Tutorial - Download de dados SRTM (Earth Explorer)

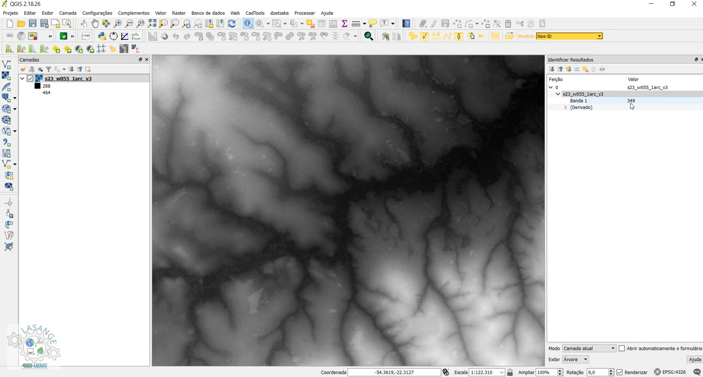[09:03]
E quando a gente seleciona qualquer pixel aqui, se vocês repararem aqui, ele dá uma informação. Que informação é essa? Essa aqui é uma informação de altimetria. Porque ele é um modelo digital de superfície. Está ok? Então, prática tranquila. Conseguimos acessar os dados. E aí, agora, a gente vai para o próximo tutorial, que é aprender a manipular esses dados dentro do QGIS. Está ok? Ficamos por aqui.